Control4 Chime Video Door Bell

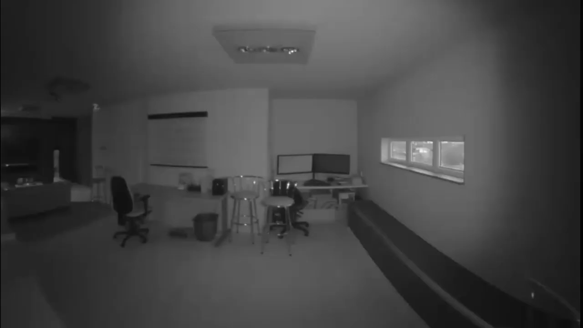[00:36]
It also has inbuilt IR for viewing at night or in low light levels.